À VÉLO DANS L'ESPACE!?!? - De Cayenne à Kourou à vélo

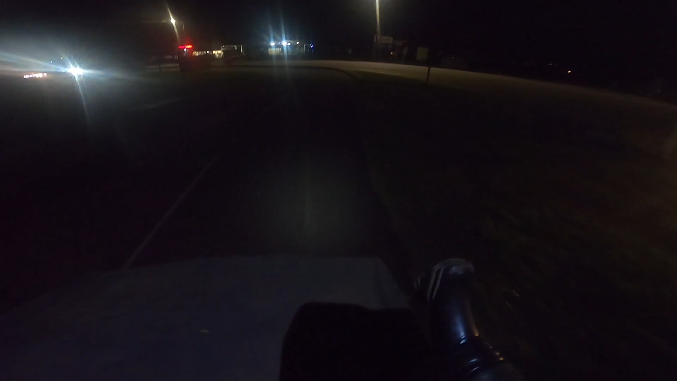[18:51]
J'ai ma lampe, je vois bien. Mais toute la ville est traversée par une piste cyclable. Ça fait que ça se fait bien.